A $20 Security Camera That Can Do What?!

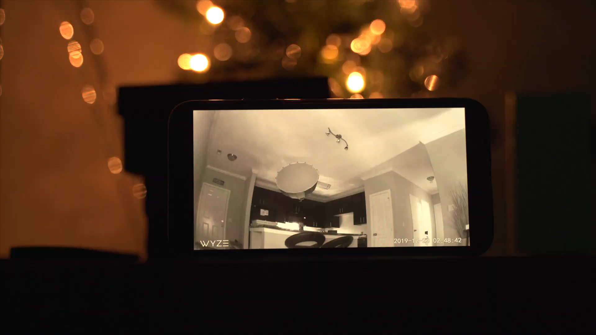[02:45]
you also have night vision as well you also have two-way audio so if you happen to see something and you want to say something